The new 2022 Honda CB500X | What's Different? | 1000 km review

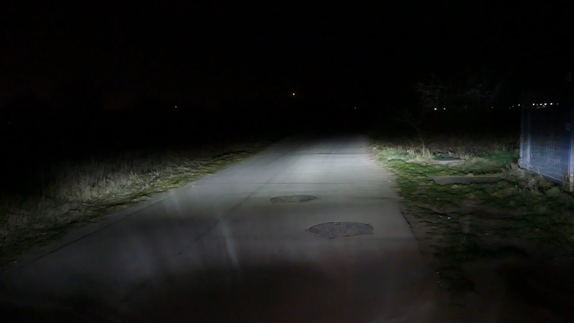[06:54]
the tarmac reflects a lot of light but when the bike is moving that's a different story
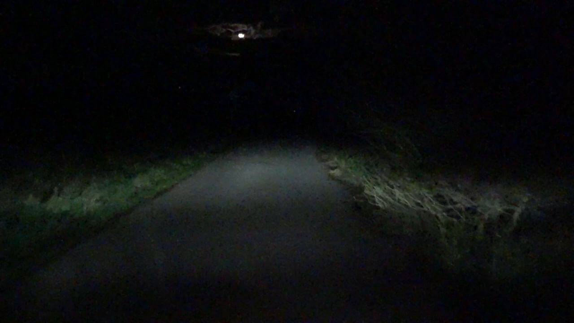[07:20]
and now let's see it on a dirt road